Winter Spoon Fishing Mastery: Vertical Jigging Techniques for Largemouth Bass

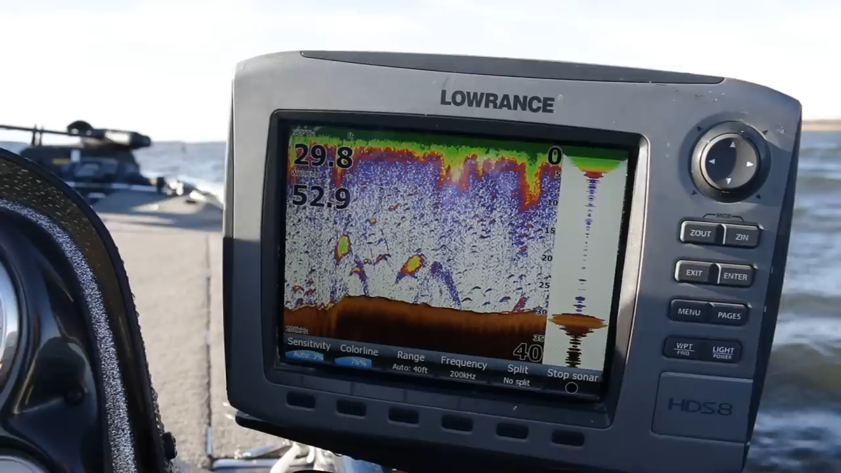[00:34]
A lot of times the bait fish will be about halfway down in the water column and the bass will be the marks that you see relating closer to the bottom.